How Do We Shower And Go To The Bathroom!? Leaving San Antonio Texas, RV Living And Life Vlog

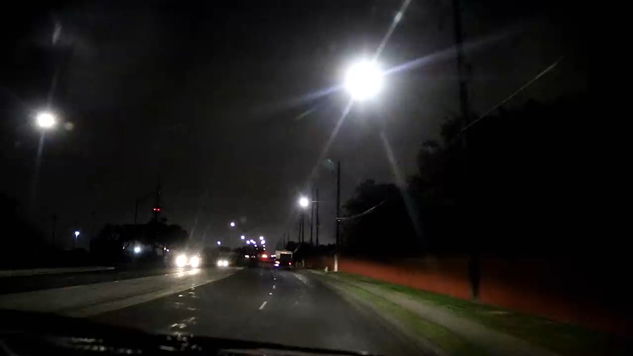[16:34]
Pick up on too many things. Too many lights.
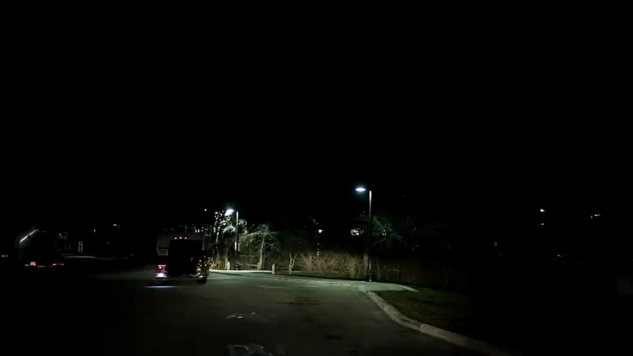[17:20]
There's parking over here, I think, along this. Okay. It said RV this way, that's why I came this way. Oh. Oh, I gotta back up. This is a handicap right here.